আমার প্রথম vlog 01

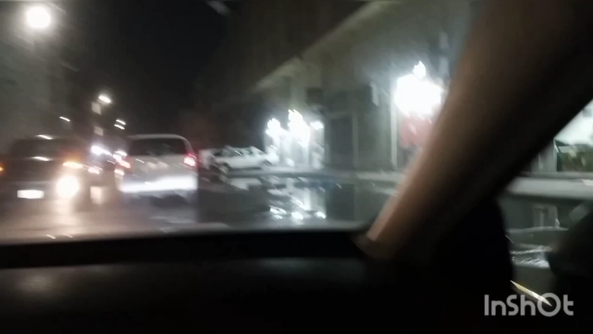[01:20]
जी गोला कि जिखाने मूल, आस्थे किसु सुपर शॉप, किसु बोफिया, इरकम दुखान आस्थे, तो वीगोला जावार, स तो शामने कोड़े देखते पालाम, जी एक टा स्थेगनाला से, तो श्थेगनाल जी प्रभवित कोरते हुआ, एक थेगे दोई मिनिट,
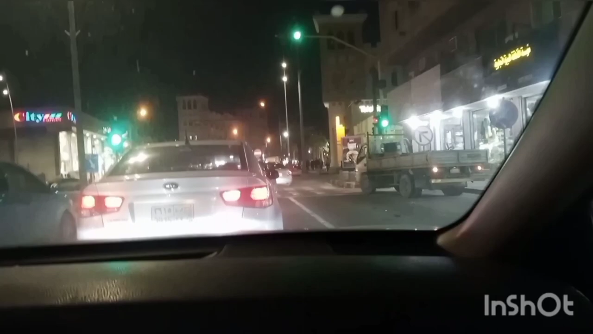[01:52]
तो सिगनाल आसा छेरे दियो, छेरे दोड़े आम्रा बिशे, अक तो पेस्था ने ज़र ज़र नुरे देखते थे,